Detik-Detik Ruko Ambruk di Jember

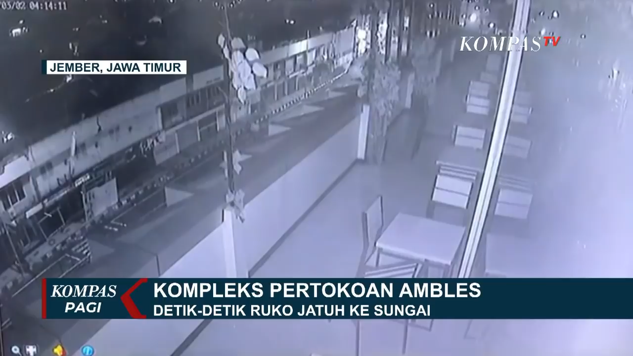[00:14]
Sedara, inilah rekaman kamera pemantau atau CCTV yang merekam detik-detik runtuhnya badan jalan yang diikuti kompleks pertokohan Jompo di Jalan Raya Sultan Agung, Kecamatan Kaliwates, Jember, Jawa Timur, Senin pagi. Ia wali dengan suara gemuruh hingga menggetarkan lantai bangunan peristiwa ini membuat warga panik.